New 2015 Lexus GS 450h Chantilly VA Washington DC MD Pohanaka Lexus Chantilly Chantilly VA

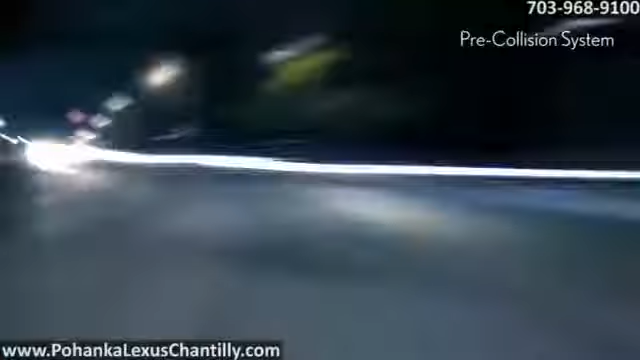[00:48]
The available pre-collision system includes a driver attention monitor designed to detect and warn you of obstacles ahead. The 2015 Lexus GS Hybrid.